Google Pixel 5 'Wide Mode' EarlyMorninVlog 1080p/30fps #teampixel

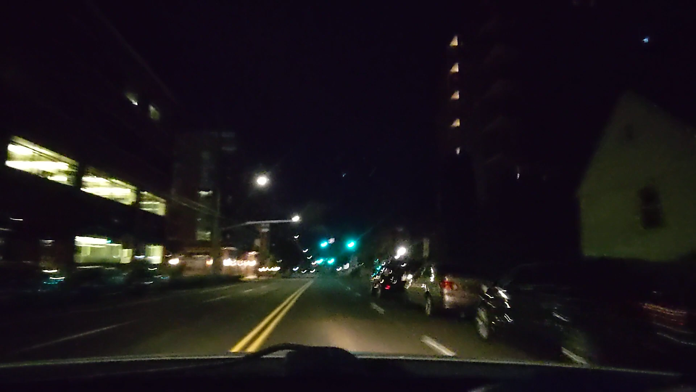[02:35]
the wide mode shooter on the google pixel 5 5g let's go to uh regular wide
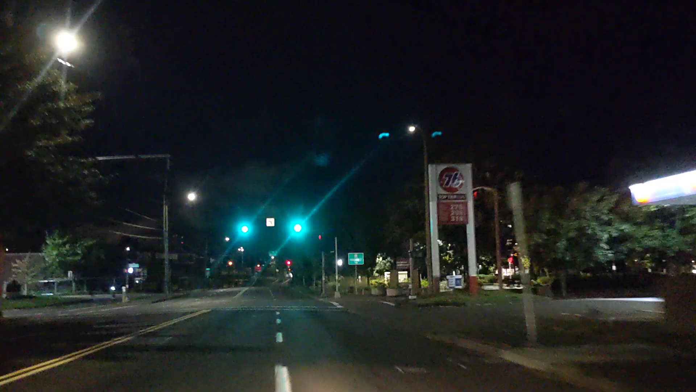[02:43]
show you the difference there hopefully everything looks great there i do have my five attached to the dash mount so hopefully not a lot of rattling or extra shakiness stabilization is on so you know o-i-s and uh everything should look good should look great but you're gonna let me know down below in the comment section so let's go ahead and switch it back up to wide mode